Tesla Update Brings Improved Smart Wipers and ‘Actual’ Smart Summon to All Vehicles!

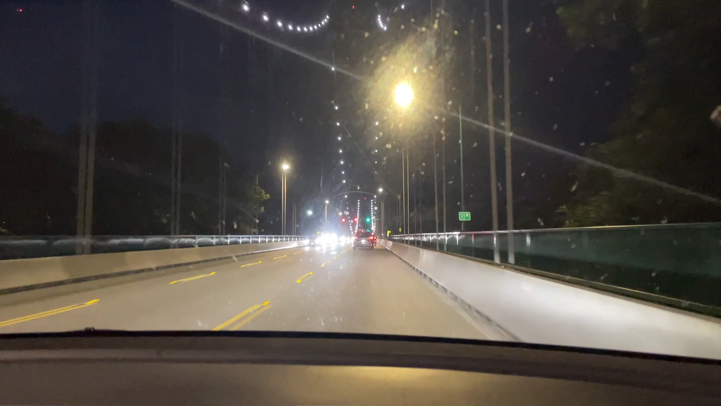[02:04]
wipes because of some kind of bug or splatter on the windshield That is a real issue It consistently wipes and
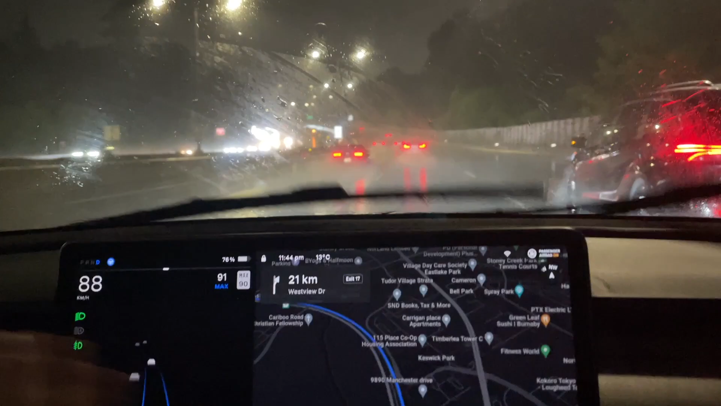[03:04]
it just does a consistent swipe back and forth I think this is the perfect one and unless there is a torrential downpour This is really the speed that you want So I don't know why it does it most of the time.